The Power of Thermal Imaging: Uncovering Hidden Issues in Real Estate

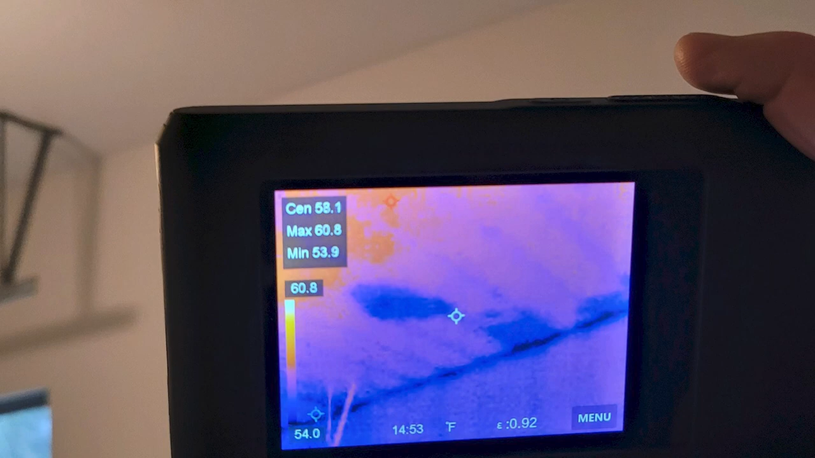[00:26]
On screen: max 60.8°F, min 53.9°F, scale top 60.8°F, scale bottom 54.0°F
and there was some water damage that would not have been seen by the naked eye,